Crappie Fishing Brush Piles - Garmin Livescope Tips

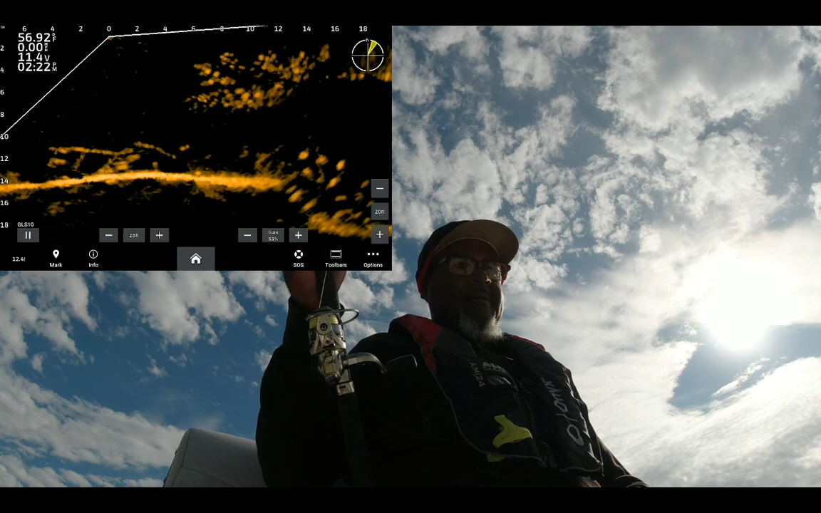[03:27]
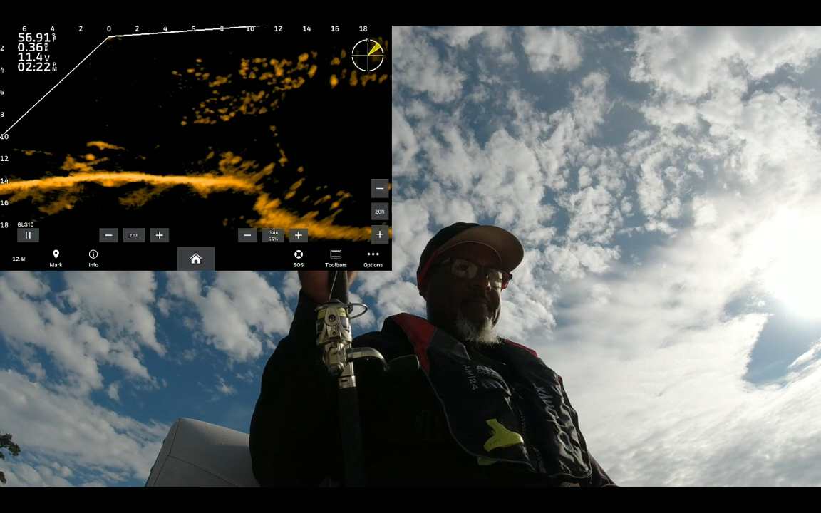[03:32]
See what this is over here. See that jig falling down there to him? These are just open water fish. Not really hanging on structure. We're gonna see what it do.
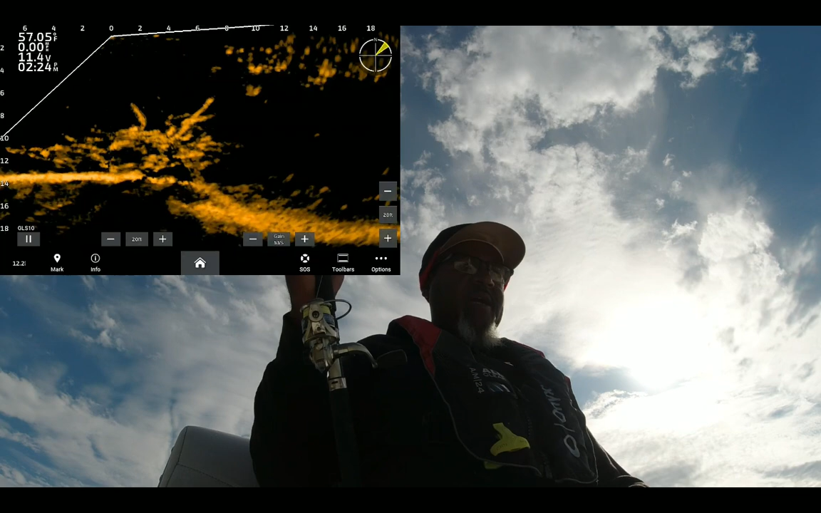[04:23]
Look like one down in there. That's a really thick pile right there. Gonna try to find something not so thick.
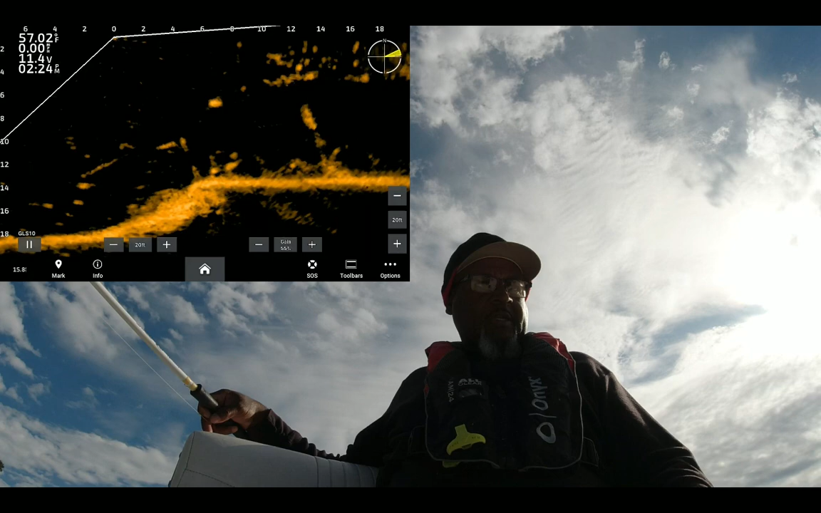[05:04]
On screen: water 57.02°F
Come on. There we go. Went down in there and got him, y'all. Oh, yeah. Swing him in, Denali.
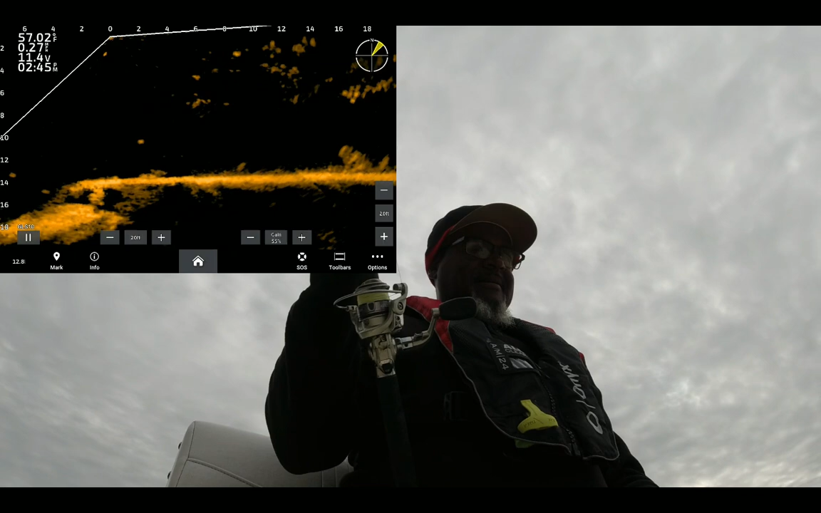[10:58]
That's something else. I wish we could do it with the unit. Record with the unit to the memory card.
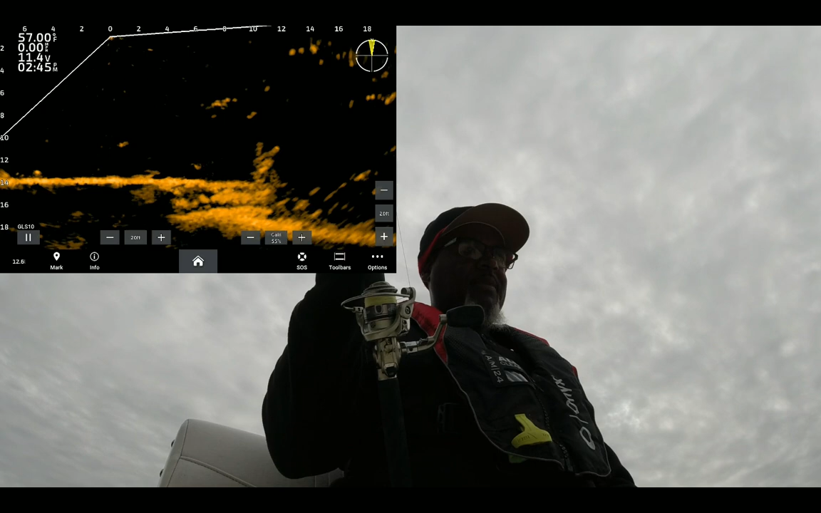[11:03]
It'd be a lot easier having to use your phone. Anyway, you'll be able to see what's going on now.
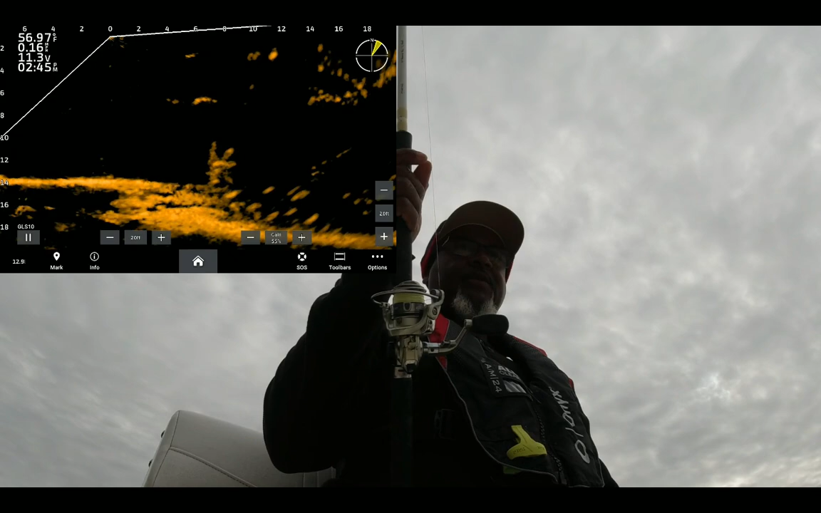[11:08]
Got these fish at 6 feet out there.
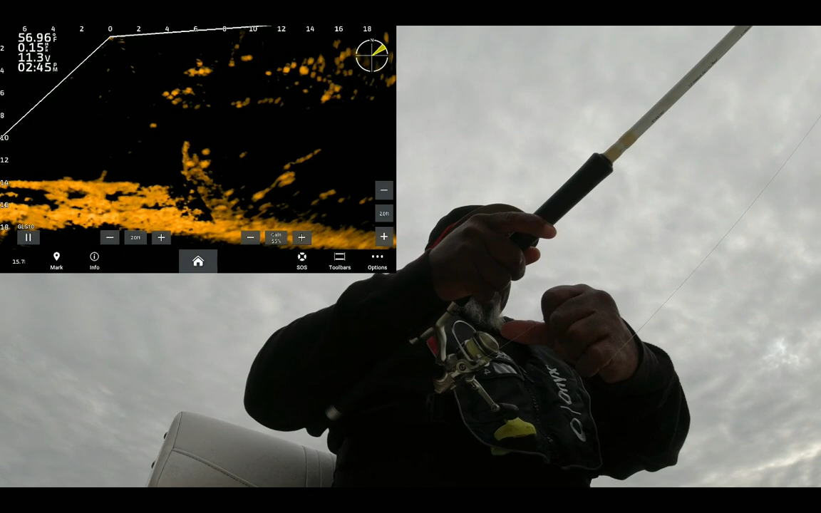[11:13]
Got the jig swinging down. Get them lit up. Bright as I can get them.
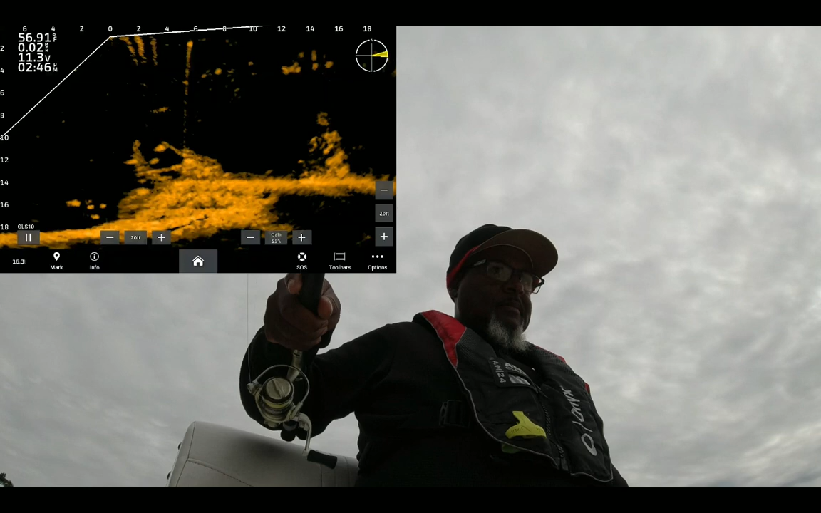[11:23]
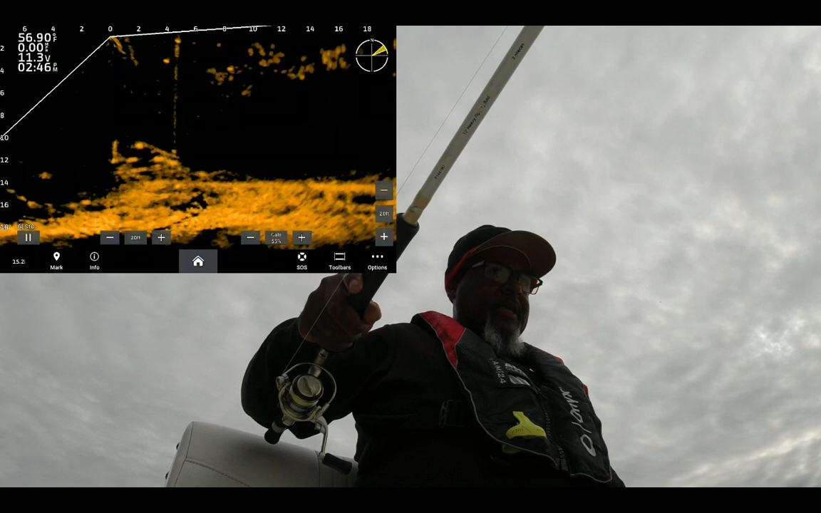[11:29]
Got like catfish in there. Bunch of fish right here. Bunch of fish right here, guys. Get the boat settled down.
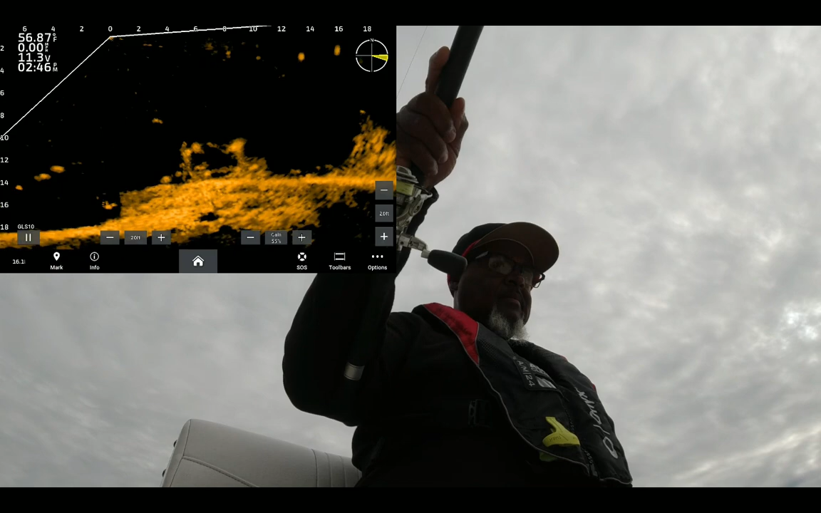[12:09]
There we go. That's a good fish there. Oh yeah, look at this thing here.